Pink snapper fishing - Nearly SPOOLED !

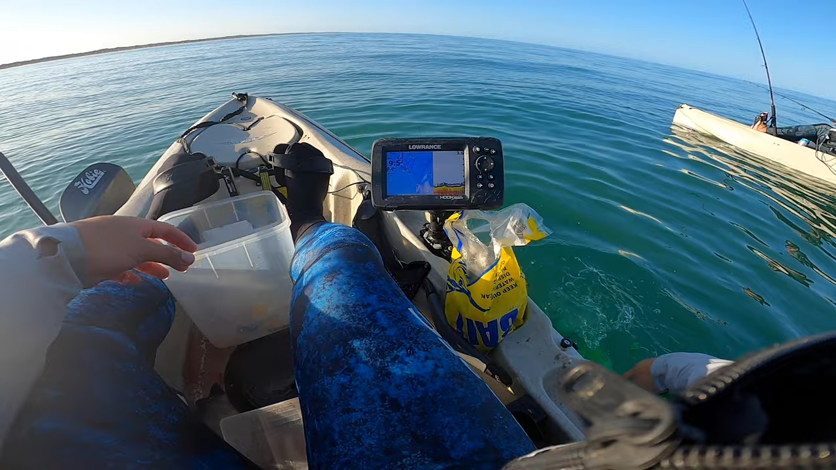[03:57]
Alright, let that work. It's a big mark there. Let's throw this out.